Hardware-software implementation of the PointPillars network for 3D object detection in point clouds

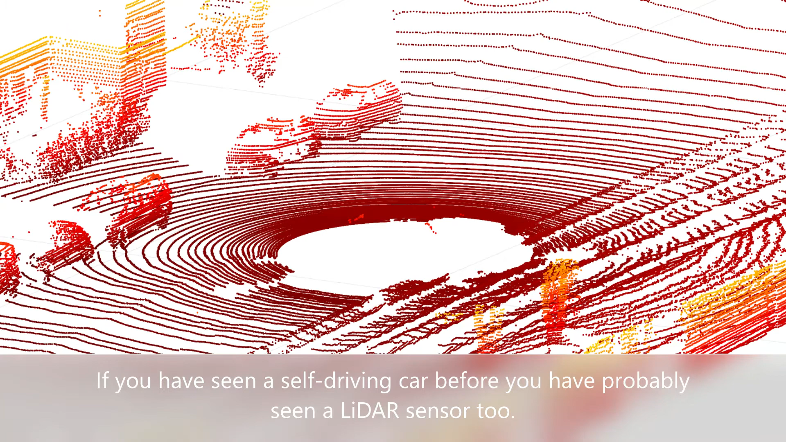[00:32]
you have probably seen a LIDAR sensor too, and continuously rotating LIDAR sensors and thousands of laser pulses every second.
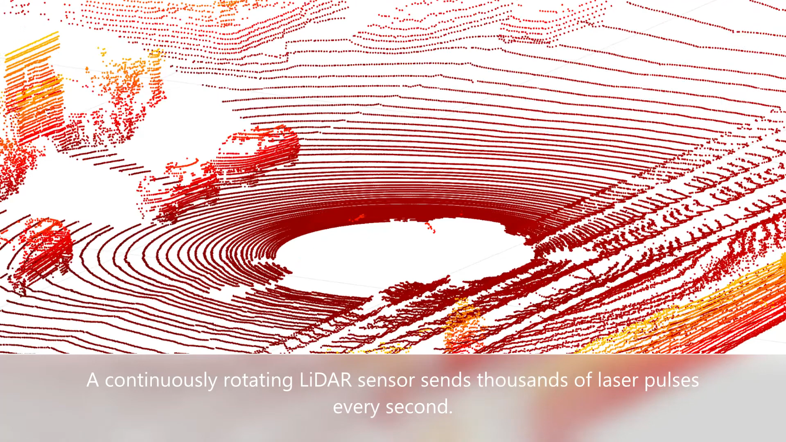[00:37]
Light reflections from obstacles are then used to create a 3D point cloud.
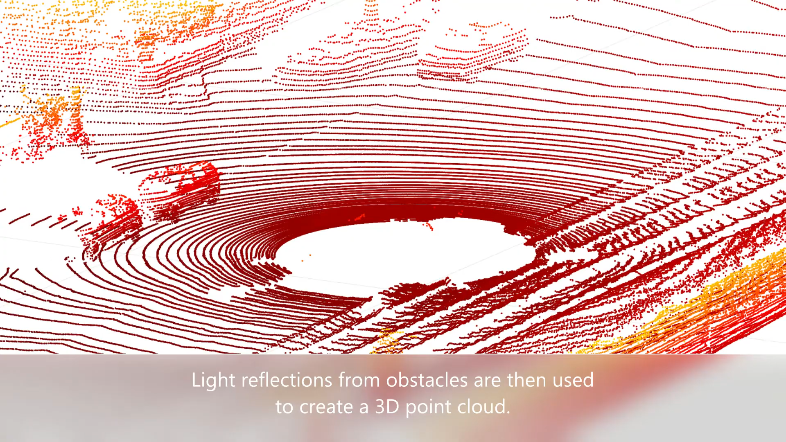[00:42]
On this slide, you can see a corresponding camera image on the left side and a LIDAR point cloud on the right.
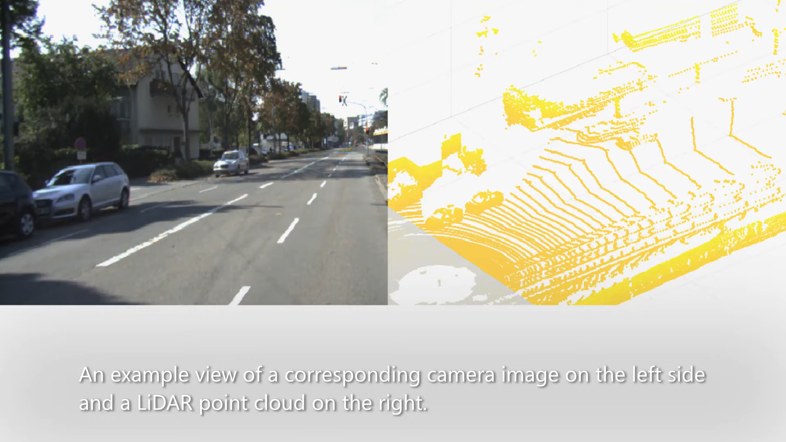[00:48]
On the image, the PointPillars architecture overview is presented.
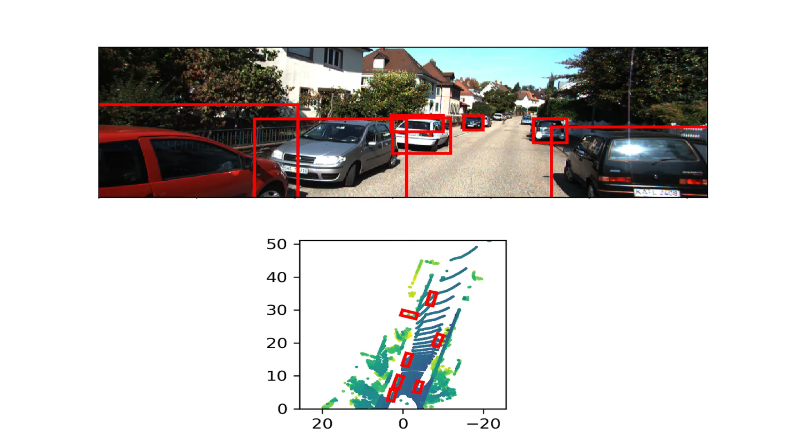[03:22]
The programmable logic part takes about 2 seconds. The overall time is 67 seconds,
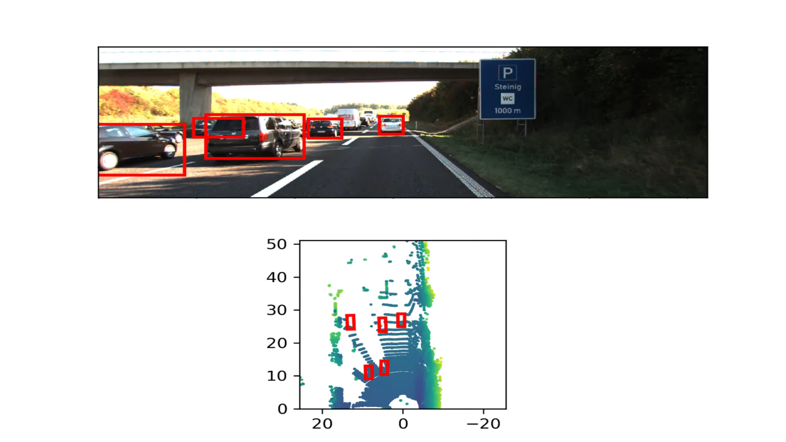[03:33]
whereas LiDAR typically outputs point cloud every 1 tenth of a second. One minute is far from real-time, but we already have ideas for optimizations. The PS part, now implemented in Python, can be rewritten in C++, and the PL part can be more parallelized, as the FIN framework allows for adjusting the degree of parallelization within each layer.